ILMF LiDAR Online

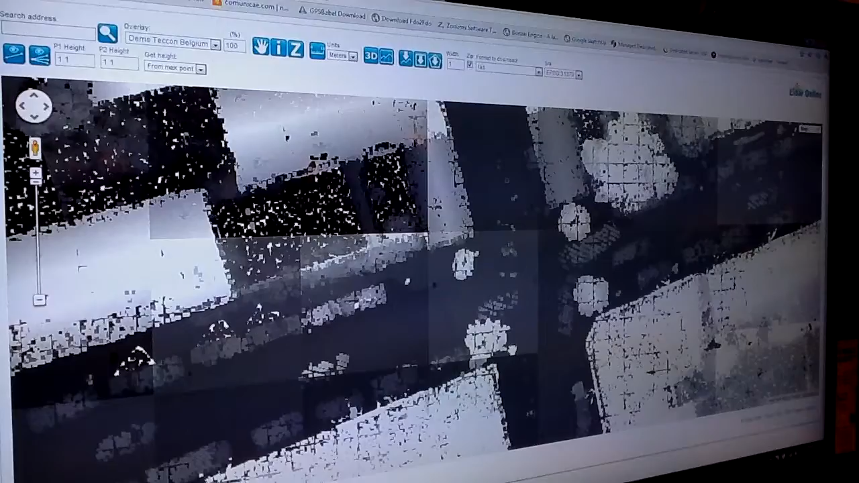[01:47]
For example, if we want to see a 3D of this tree, we can draw a region.
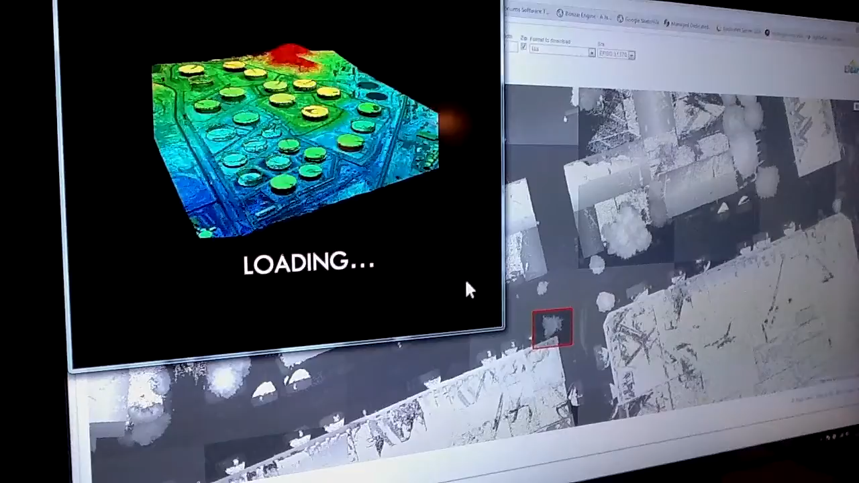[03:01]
There is a price for each 100,000 points and a minimum price.
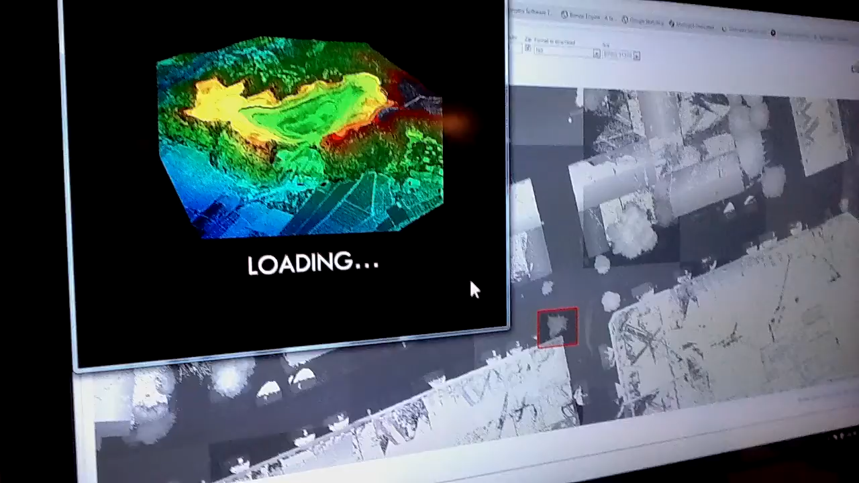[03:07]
And now we are downloading the point cloud and we will see in 3D this open source software that we have developed.
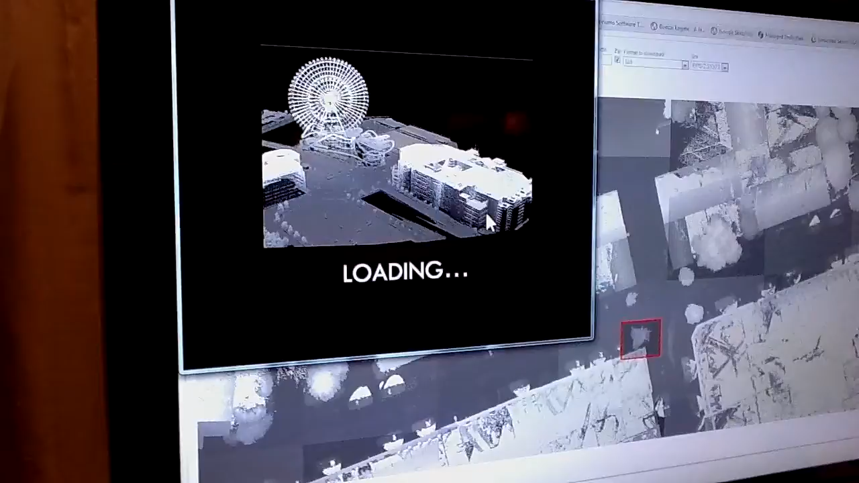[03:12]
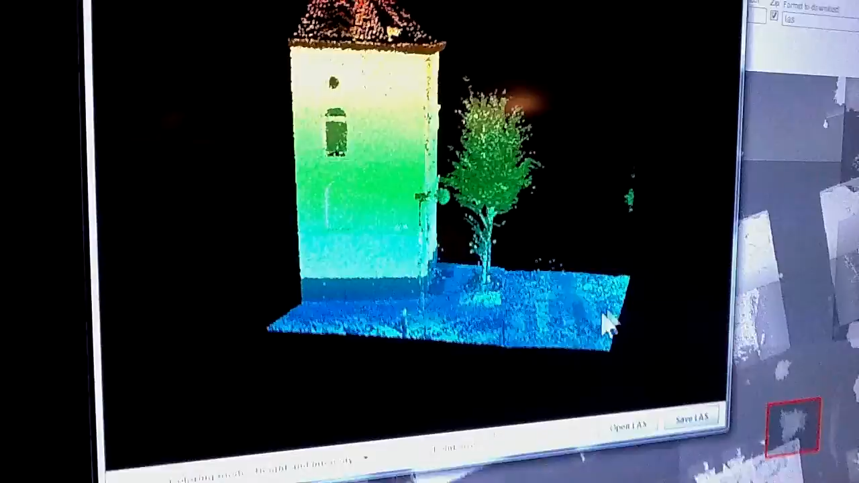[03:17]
So this open source software can work from a web page or from any other software.
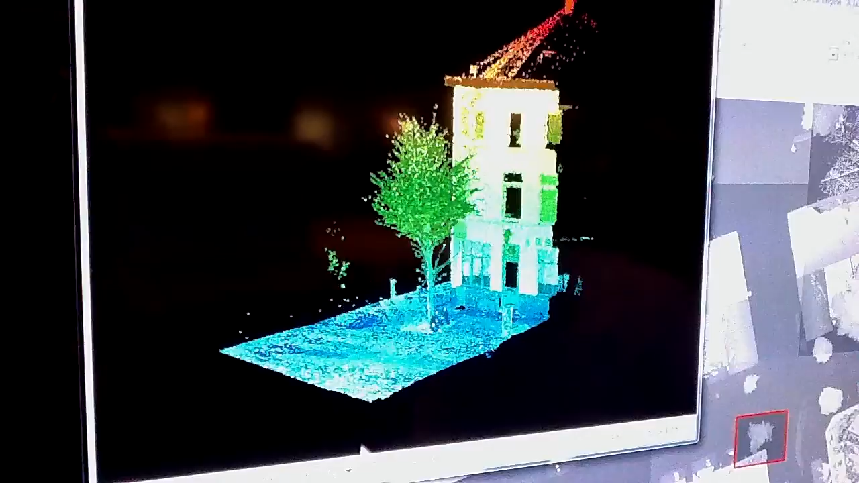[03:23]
And here you can change the point size, you can change the style of visualization.
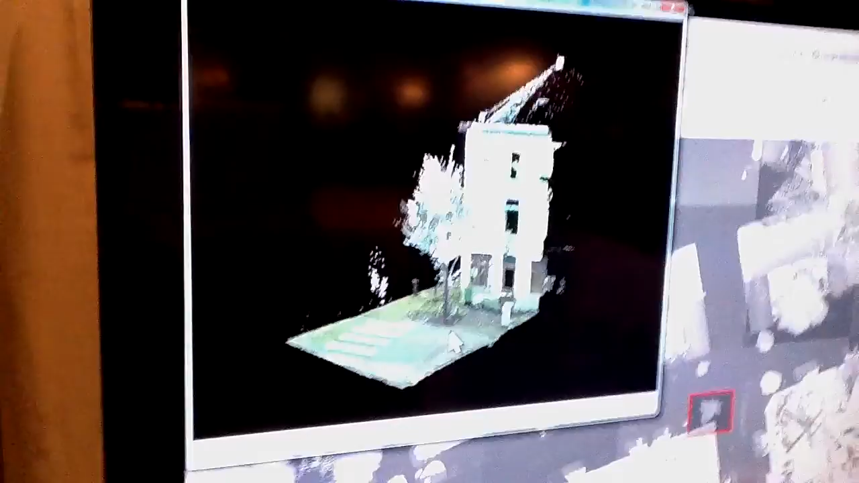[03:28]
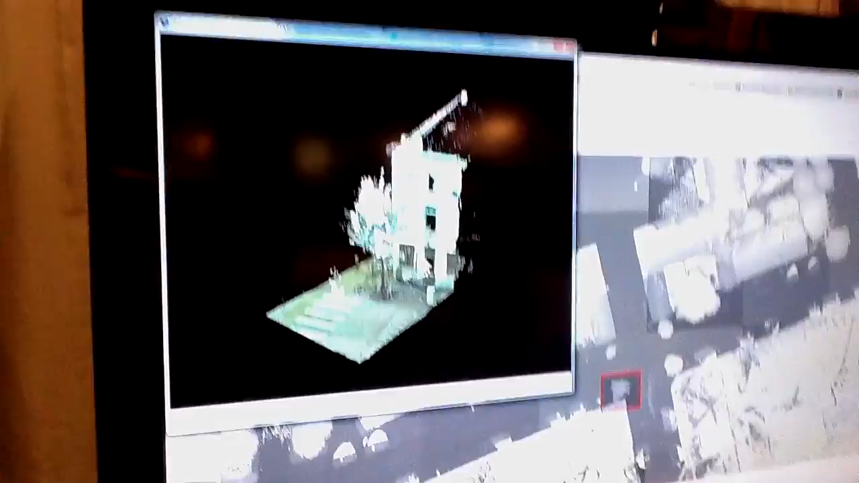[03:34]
And now suppose that we want to measure the height of this building. We can use the profile tool.
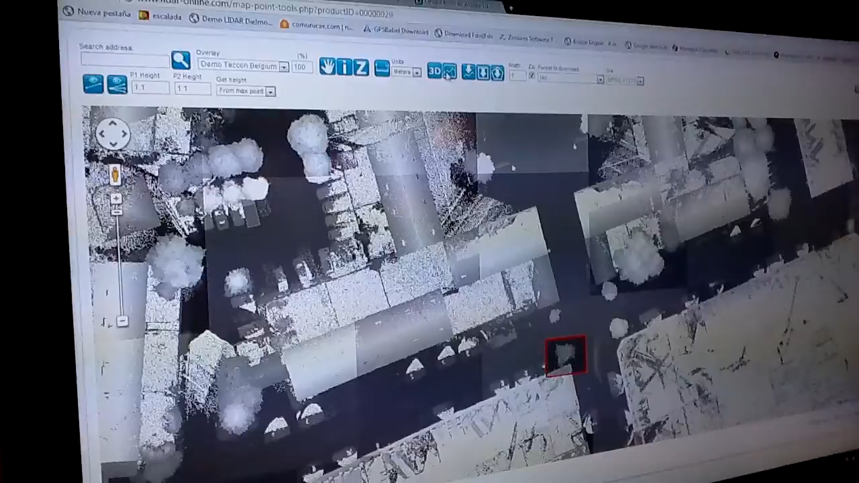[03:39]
For example, we will do a 2 meter profile for this building.
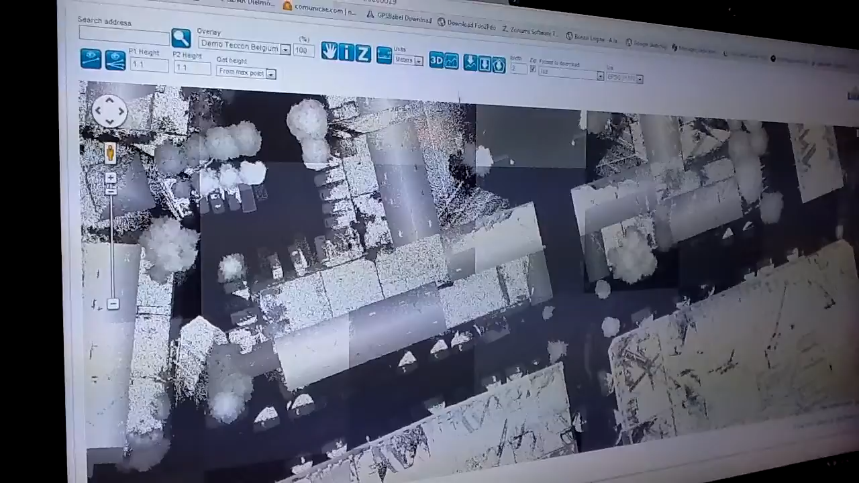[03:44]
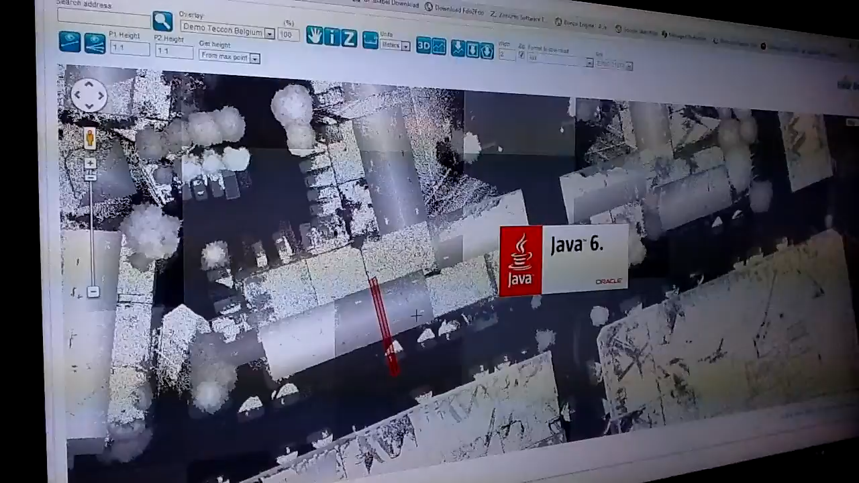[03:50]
And now we will open the data in another open source software. This is the DL OpenLinAR profile client.
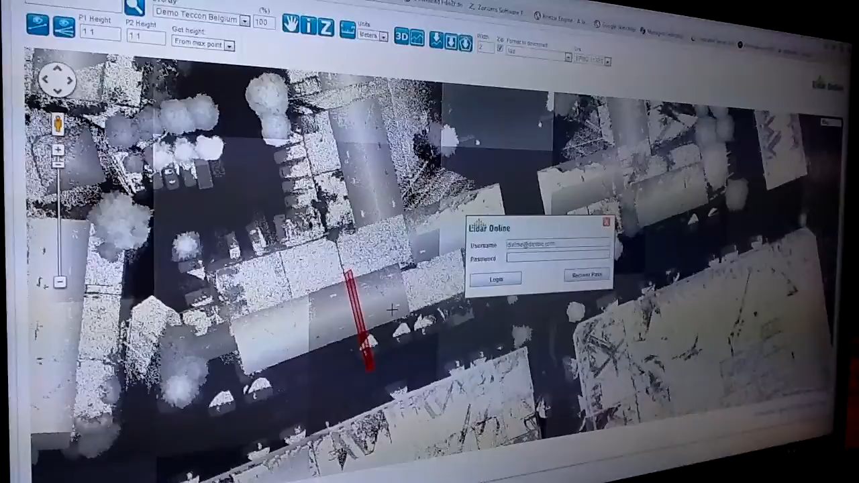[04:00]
We also confirm the log and the price. And we will download only the points inside this profile.
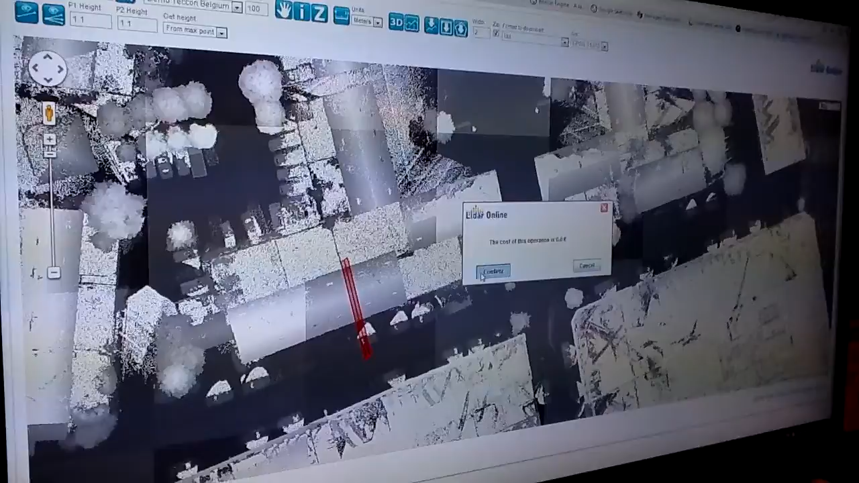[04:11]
Here we can edit the point cloud.
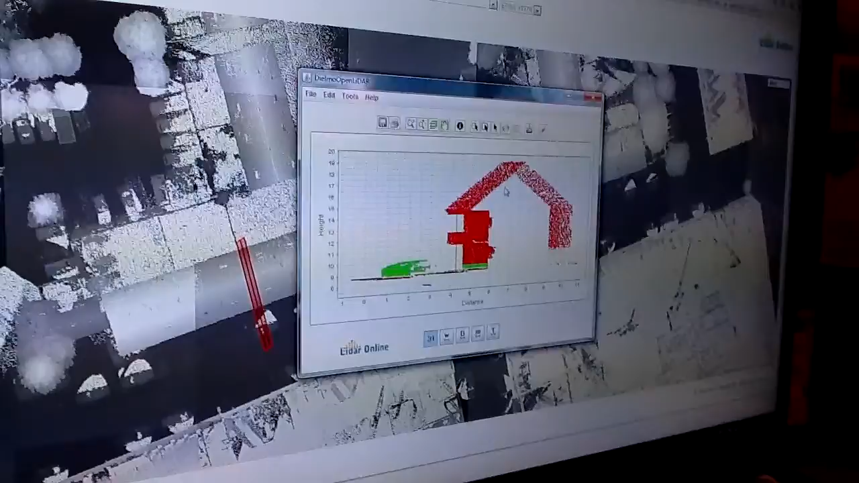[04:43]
For example, we can measure the height of the house, the width. We can measure the distance from one point to the other point.
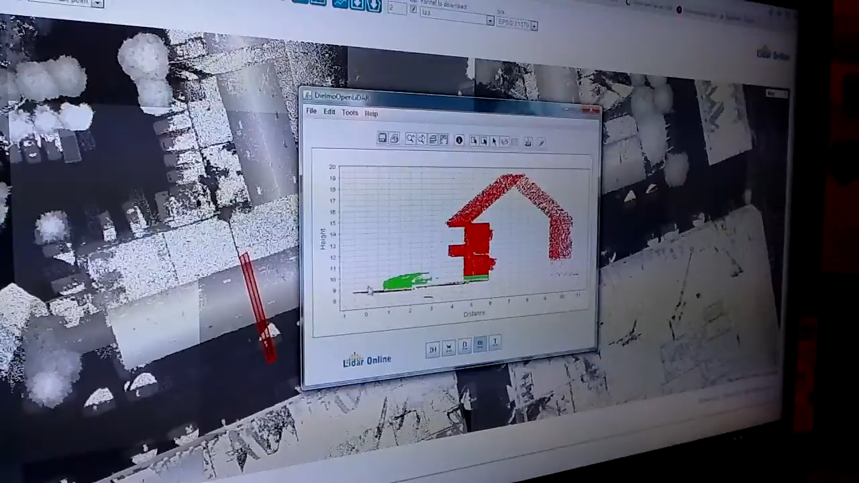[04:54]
We can measure the slope of the terrain.
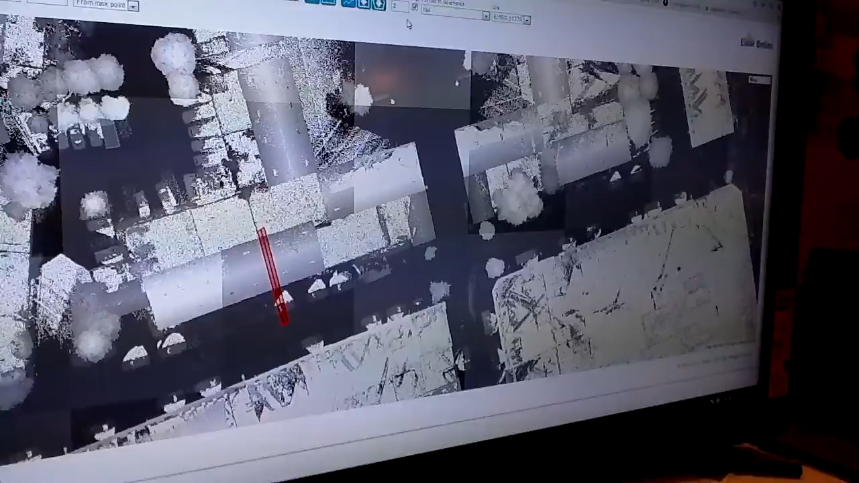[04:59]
And now, for example, suppose that you are not an expert in LiDAR. You don't know how to manage last files.
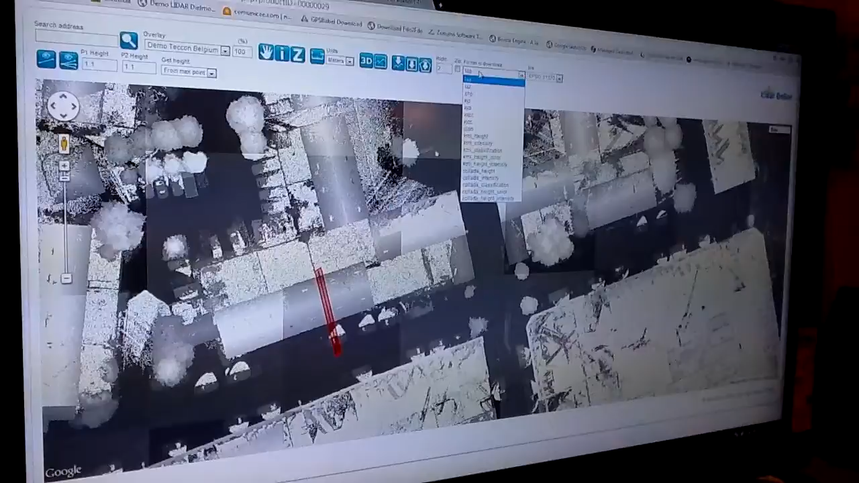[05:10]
But LiDAR Online allows to download the point cloud in the format that you prefer to work in the software that you prefer.
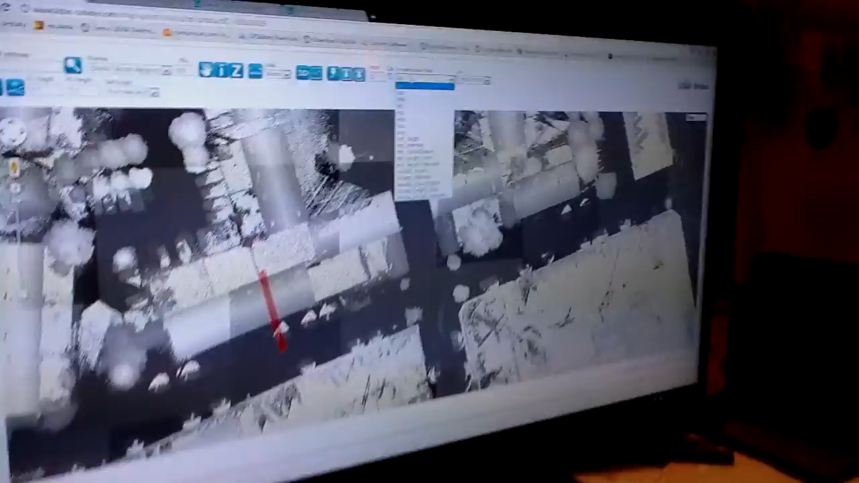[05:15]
For example, you can download a zip file, a xyz, a kml, a colada, a dx, a erf. For example, now we will download a kml file. And now we can download a profile, a region or a polyamon.